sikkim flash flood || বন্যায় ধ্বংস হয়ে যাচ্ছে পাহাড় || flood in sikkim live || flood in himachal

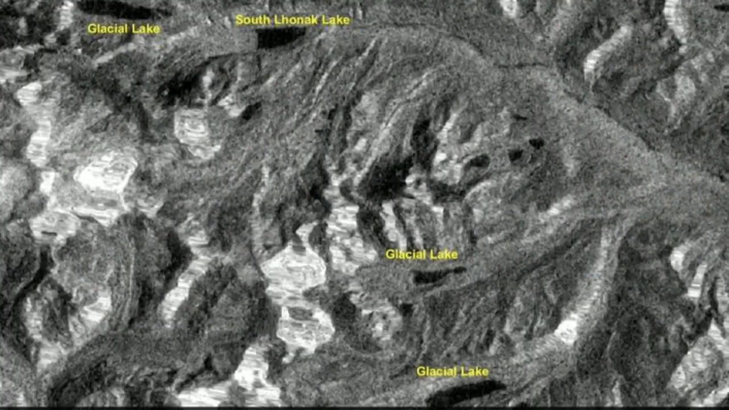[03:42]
ভাশিয়ে তুলছি এটায় ইস্রথিকে প্রকারশিত কারা হয়েছে এটয়ে দেখন বজা জাচ্ছে জে কি পোরিমান বৃষ্টি শিকিমে